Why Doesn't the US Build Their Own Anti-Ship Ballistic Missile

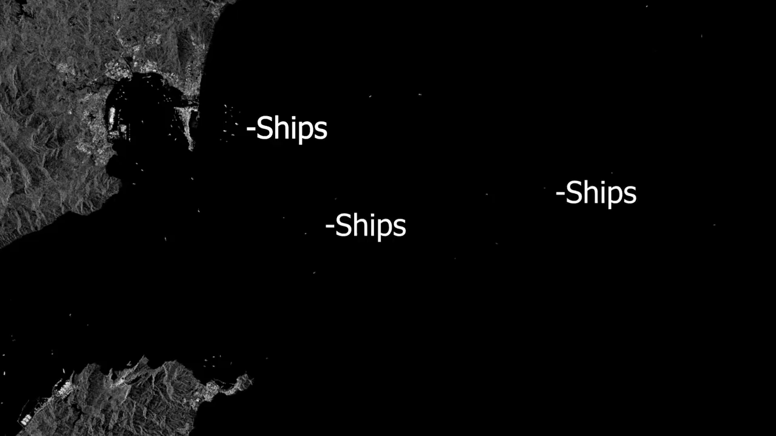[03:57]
Radar satellites are another option. Those, however, are typically in low earth orbit and traveling extremely fast, so they'd be quickly out of range after flying overhead.